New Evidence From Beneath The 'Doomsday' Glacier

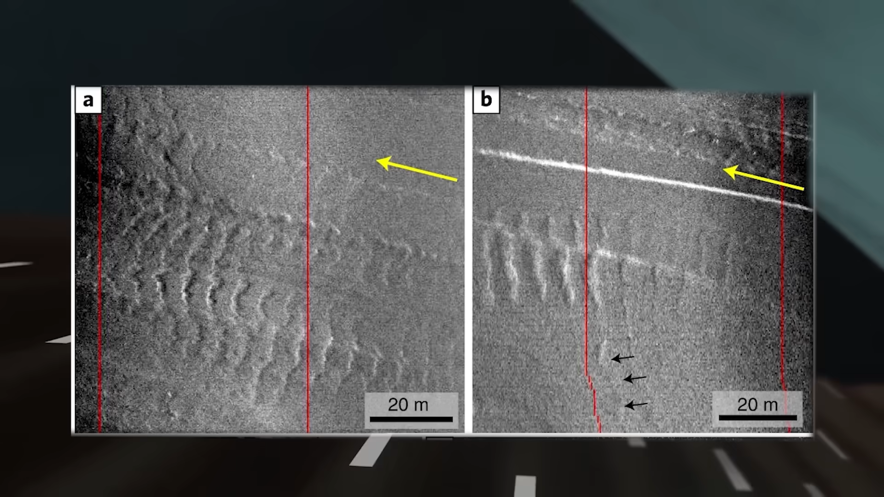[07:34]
These ribs, as they're called, show the contact point of Thwaites when it was resting on the sea floor,